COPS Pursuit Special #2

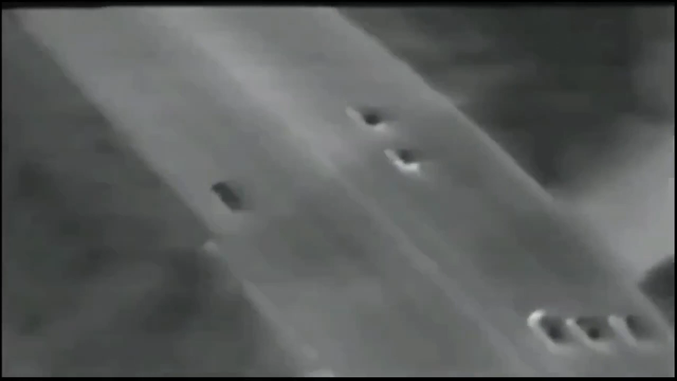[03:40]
They're trying to run what we call a running roadblock on him, where they get on all four sides of him and slow his vehicle to a stop. Okay, we got to stop, dispatcher.
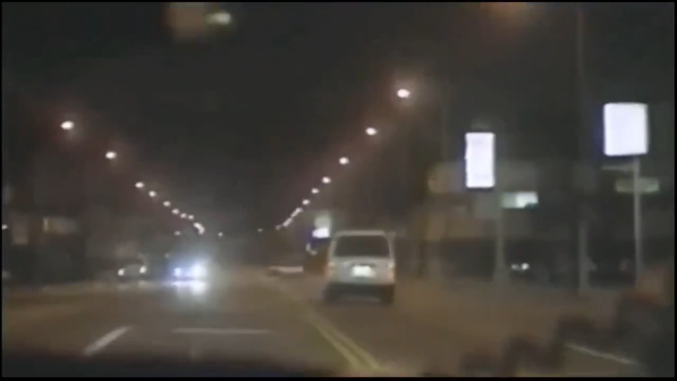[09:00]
28, we're still eastbound. We just passed Cahuenga. Can you notify Burbank PD? Next 28 is still eastbound Magnolia, passing Cahuenga. Roger on Burbank PD.
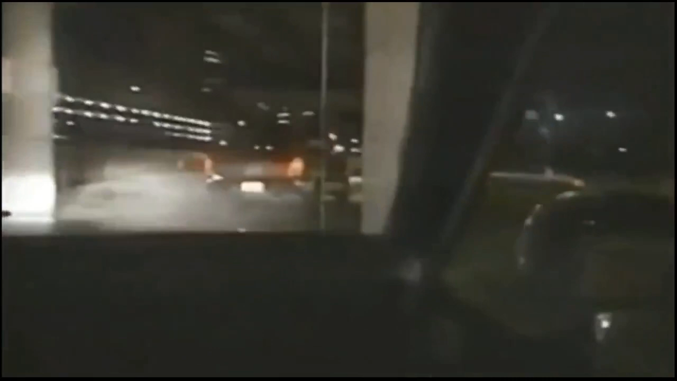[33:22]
Here we go. Box them in, fellas. Come on. Ah, damn it.